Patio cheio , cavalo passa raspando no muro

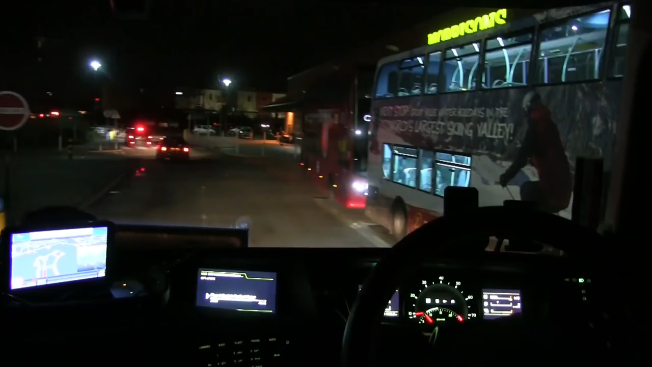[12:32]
Quando eu estou manobrando, os neguinhos ficam com o carro de baixo.